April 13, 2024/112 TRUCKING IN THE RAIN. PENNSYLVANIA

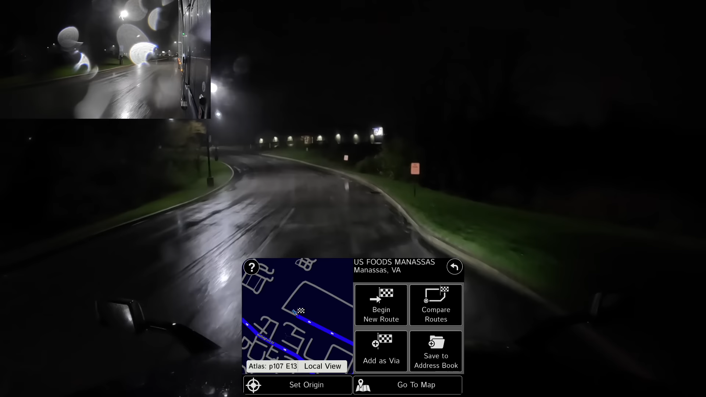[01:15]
Proceed to the highlighted route. Proceed to the highlighted route. That is our route for tonight.
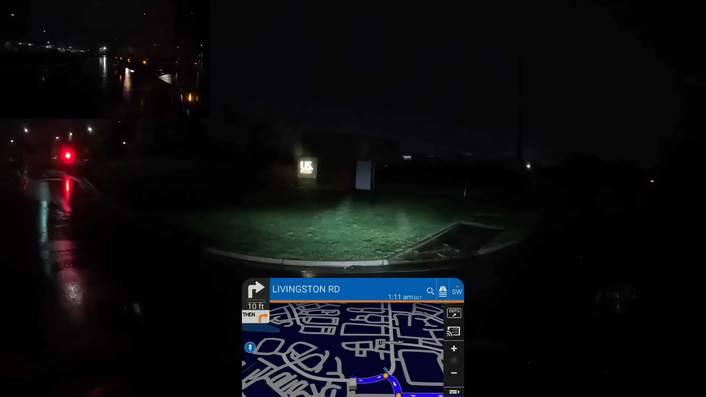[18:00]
That used to be the entrance. I guess they changed it.
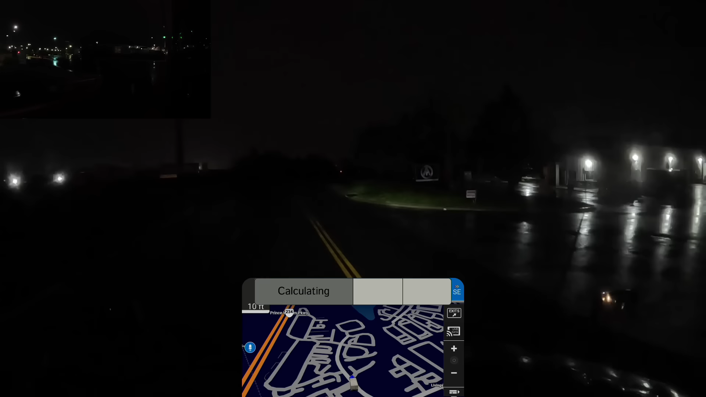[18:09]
In 700 feet, make a U-turn if possible. I think I'm gonna park right behind this truck while we're here.
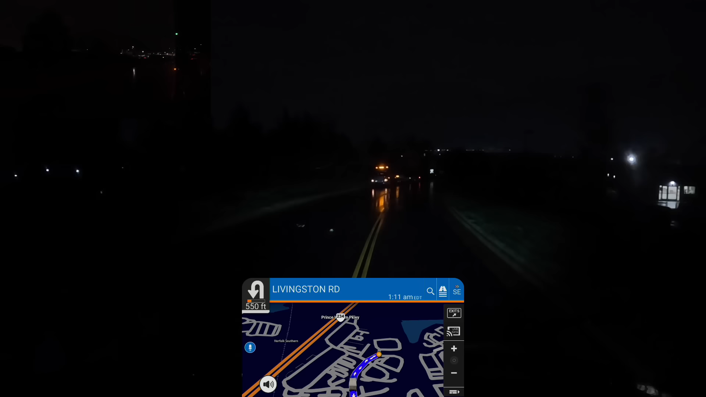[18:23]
I have parked on that shoulder before without being bothered, so...